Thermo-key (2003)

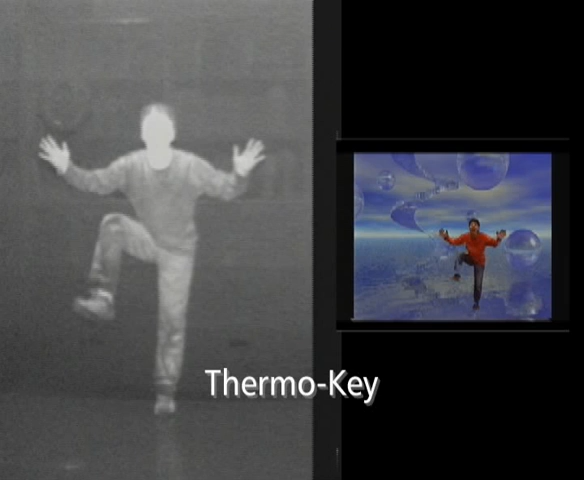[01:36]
Imagine that a set of color and thermal images from an identical scene is required.
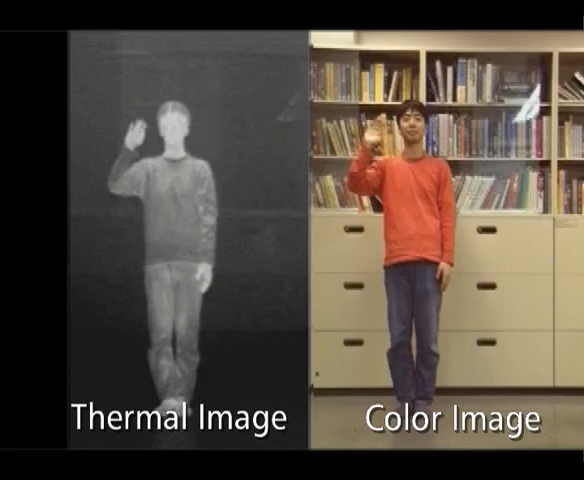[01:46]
From the thermal image, we can synthesize an alpha map that represents regions of the human body temperature.
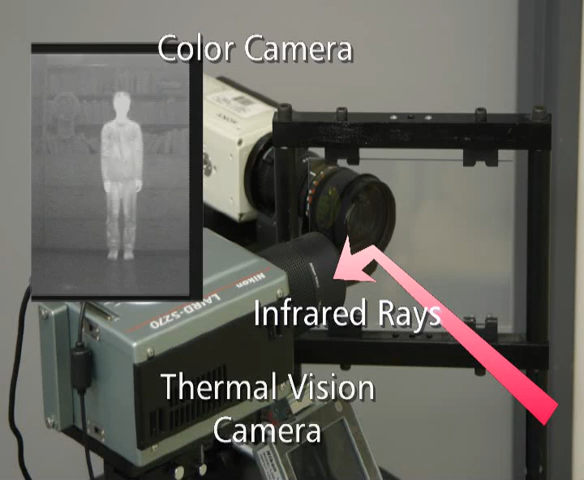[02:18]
A beam splitter with special characteristic is required, which transmits visual light rays and reflects infrared rays.
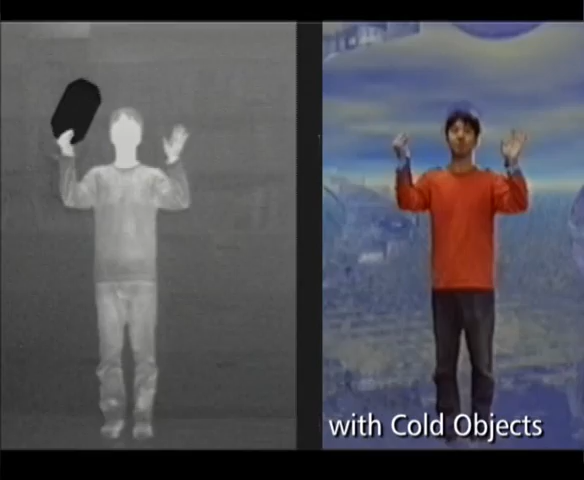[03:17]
This works even if the cold object is transparent.